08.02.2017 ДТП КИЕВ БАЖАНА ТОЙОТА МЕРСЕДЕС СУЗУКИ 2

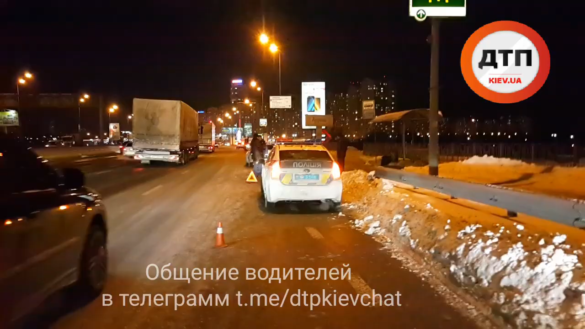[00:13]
вылетел в отбойник и газуя уехал с места аварии. Чудом обошлось без пострадавших. Образовалась огромная пробка практически от Печерска в направлении Бажана.